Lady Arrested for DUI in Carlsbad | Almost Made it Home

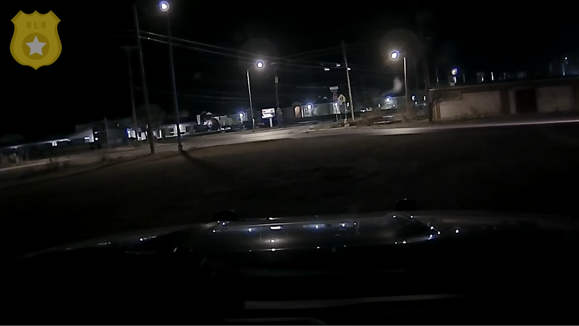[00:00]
Carlsbad, New Mexico. A state police officer observes a Prius fail to stop at a stop sign. The officer quickly catches up to the vehicle,
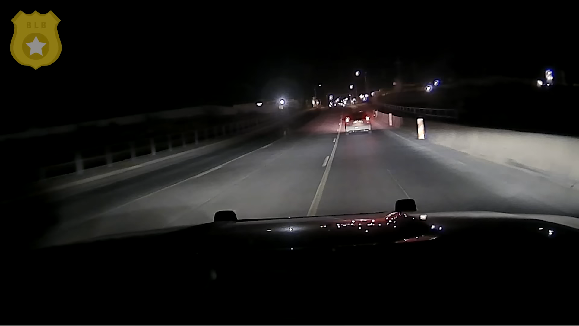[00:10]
activates his emergency lights, and initiates a traffic stop.
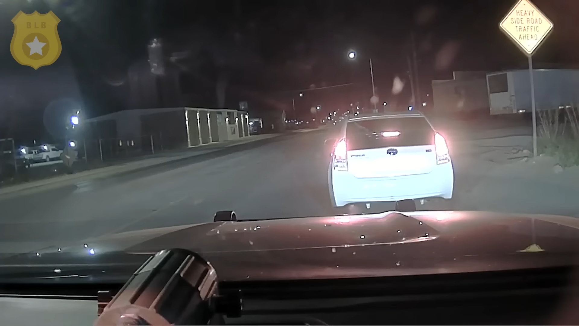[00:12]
How's it going? I'm doing good. I'm Officer Boswell, New Mexico State Police.